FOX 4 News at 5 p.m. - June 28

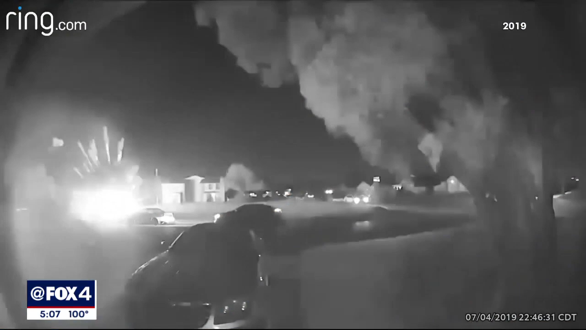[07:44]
This ring doorbell captured video of dangerous and illegal fireworks in 2019.